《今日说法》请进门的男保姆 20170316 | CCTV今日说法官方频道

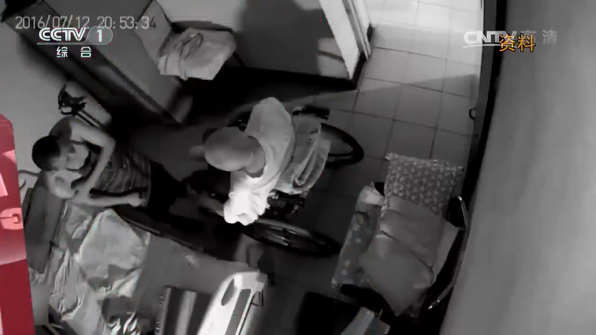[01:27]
监控中被打的老人叫王金祥 76岁独自居住在北京市房山区的一处居民楼里而那个围着围裙 扇了老人一耳光的男人正是王金祥家雇佣了半年的保姆